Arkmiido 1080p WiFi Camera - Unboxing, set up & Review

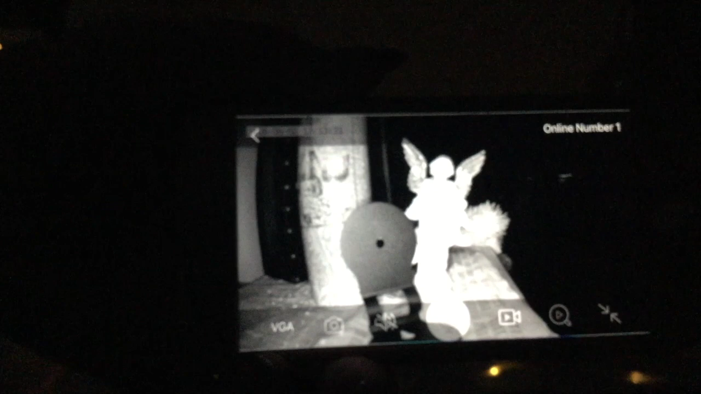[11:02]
just had it on so you can get an idea it's not going to show up nearly as clear with me recording it right now because i'm just getting you know blur back from the glass on my lens um but you're getting a really crisp and clear picture here let me try and kind of adjust that a little bit better getting a little closer
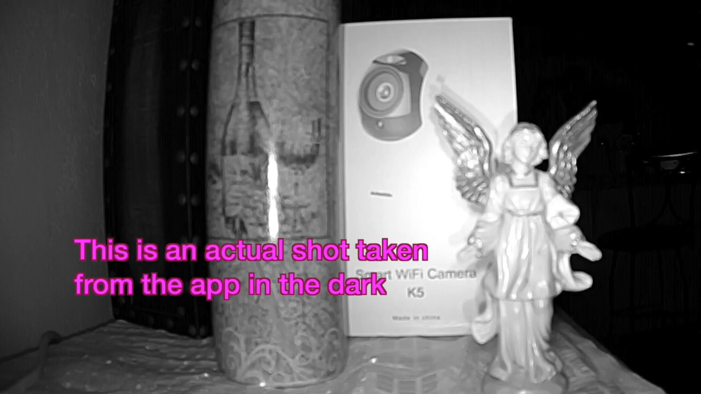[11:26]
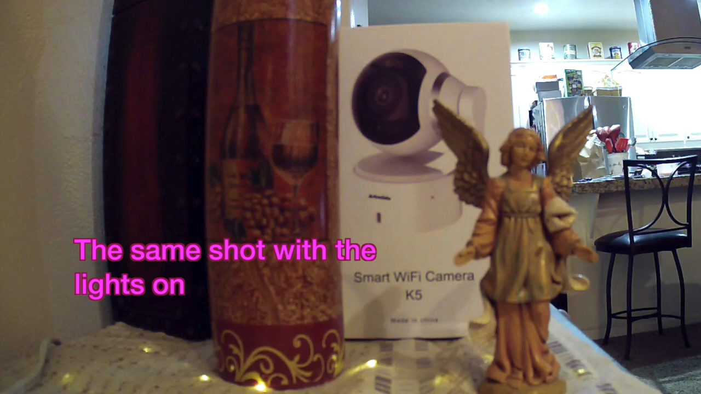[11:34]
all right let me show you how you can um move
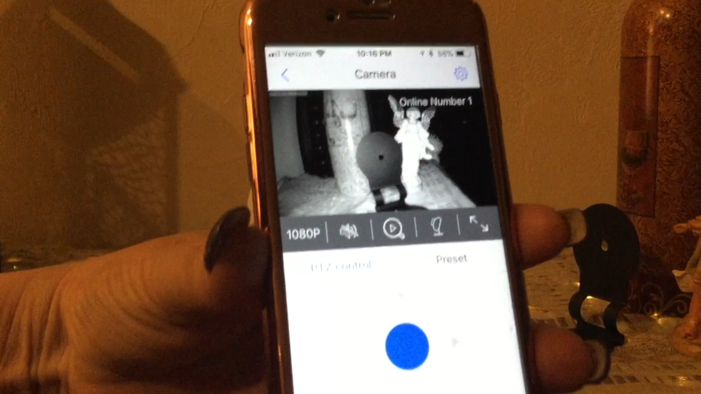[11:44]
this around as well there's the um it says ptz control
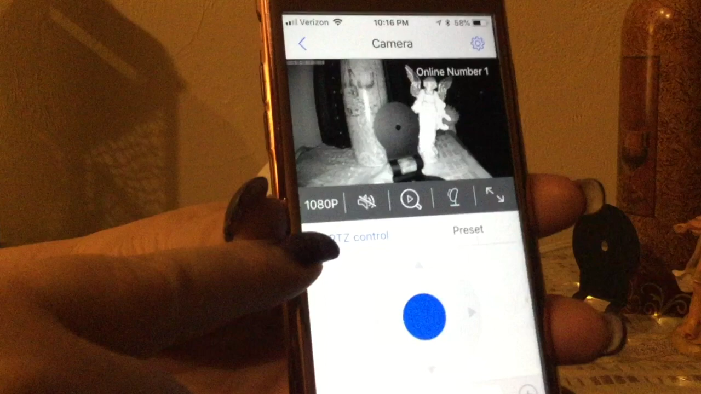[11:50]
here so that is pan tilt zoom so you can press these arrows here
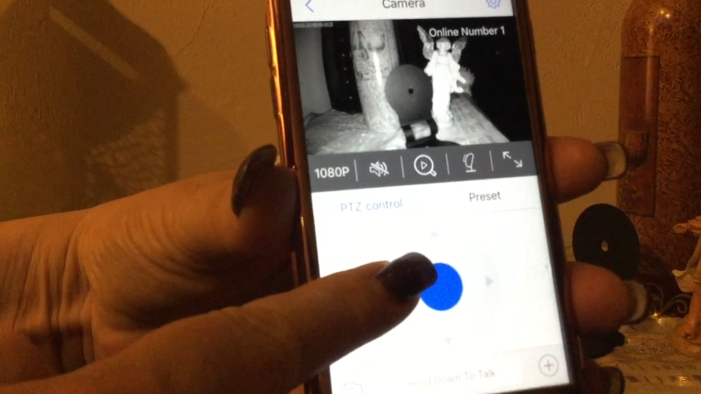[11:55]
to actually move it or again you can just simply do it right on the screen with
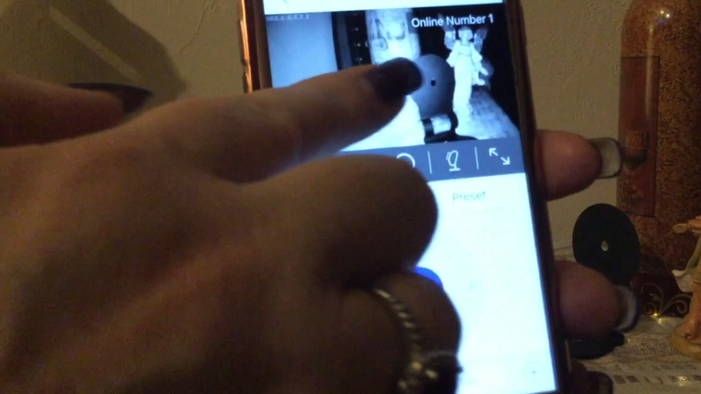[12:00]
your finger so whatever works easier for you it's going to work fine the